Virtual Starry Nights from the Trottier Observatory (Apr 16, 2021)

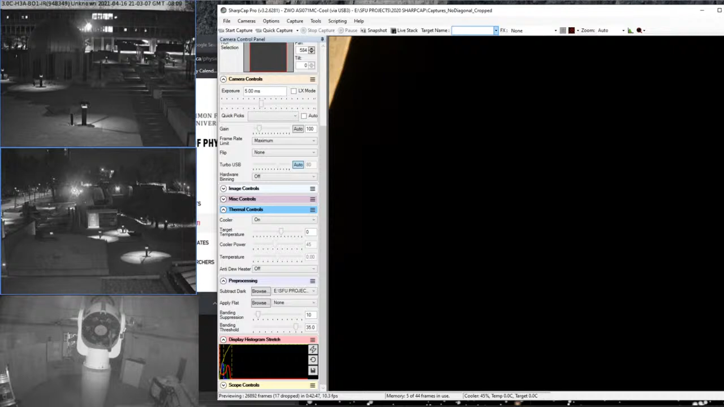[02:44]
so does the moon but the moon is also orbiting the earth and earlier when we had this up half an hour ago the moon was right in the center and it's now orbited away so that's kind of fun it's like the moon is actually moving which you don't normally notice when you're looking around okay so let me just bring this back
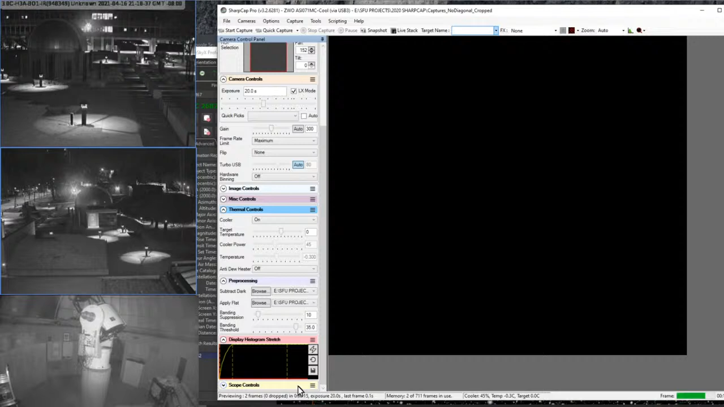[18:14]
and i'm going to set the darks and flats i made a ton of them and hopefully we'll be able to see something yes anyways this this uh this open cluster is um approximately you know two to three to five million years old so it is unusually old there it is should we live stack it a little bit and adjust the histogram yeah it's really pretty there are a few uh red giant stars in there but how do we actually know the age of a cluster does anybody know how do we actually know the age of a cluster it's actually kind of a complicated story